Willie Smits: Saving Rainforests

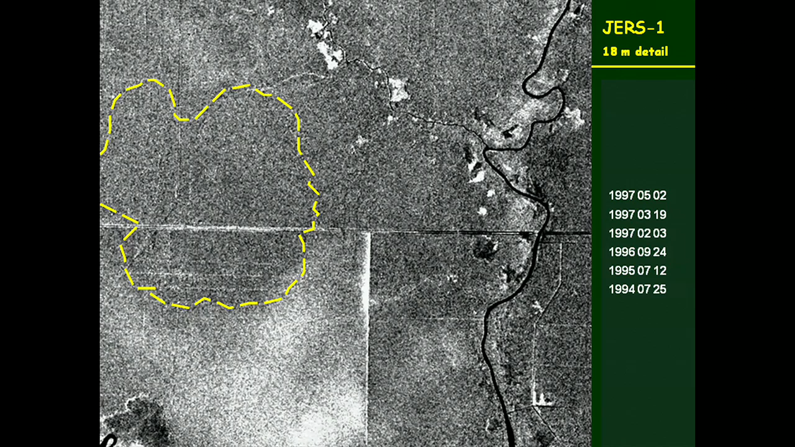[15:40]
But look what happened after they dug that canal. The peat dome started drying out on the top.